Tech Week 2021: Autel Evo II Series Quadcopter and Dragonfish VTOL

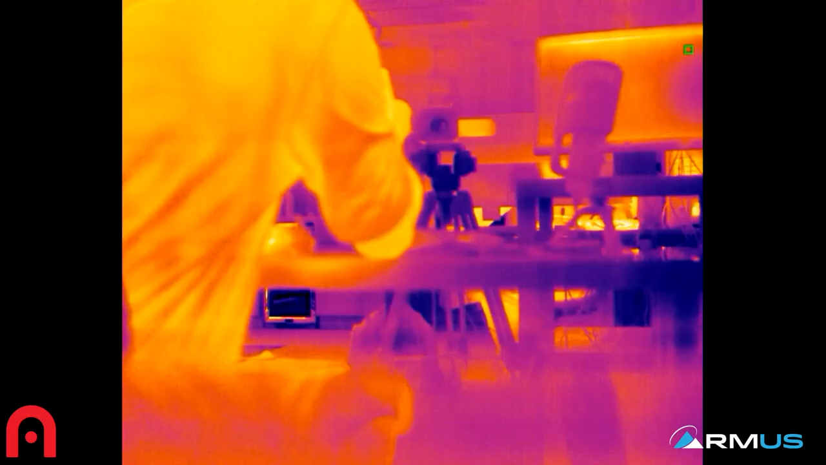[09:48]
uh there there's your live deck view that's coming straight out hdmi
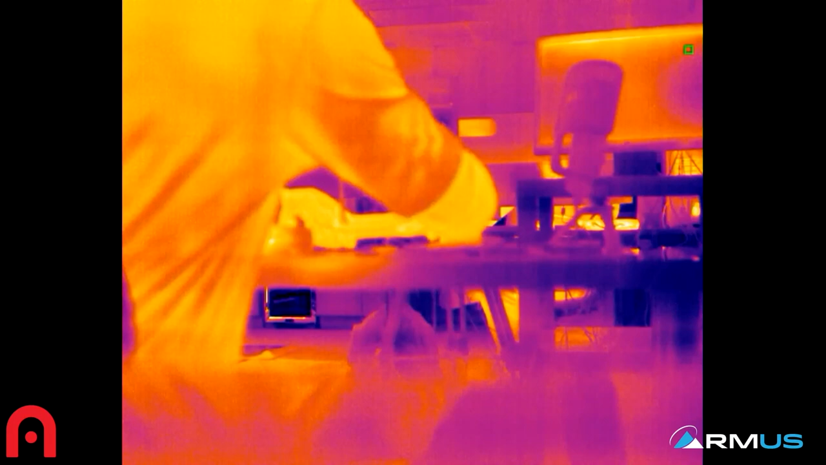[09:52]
from the from the remote or or connected right to the machine so great for public
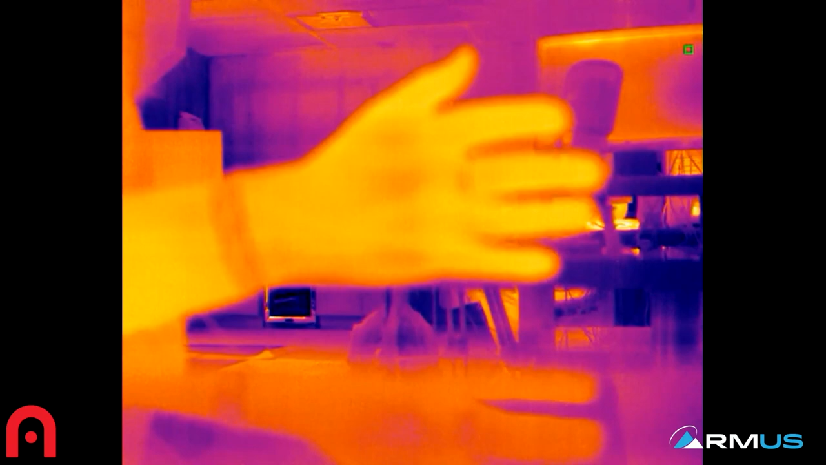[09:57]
safety great for those guys to just have a separate system that is capable of uh
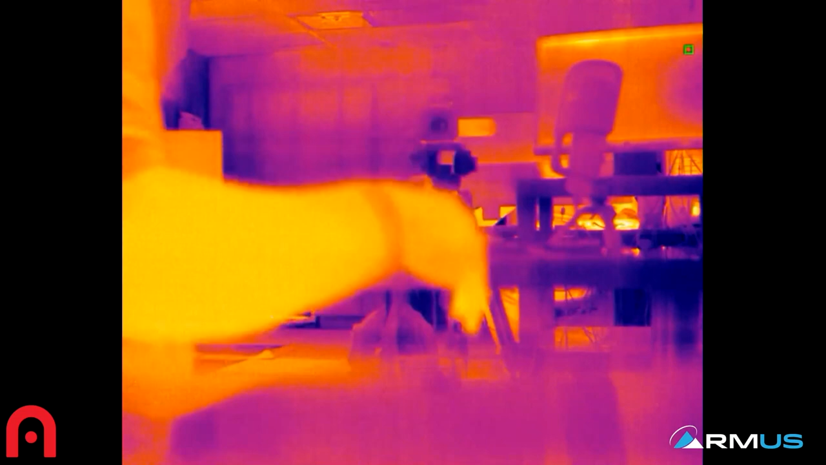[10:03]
broadcasting that information you can do it in many different ways in this way i've just got it connected to an hdmi standalone unit it doesn't need any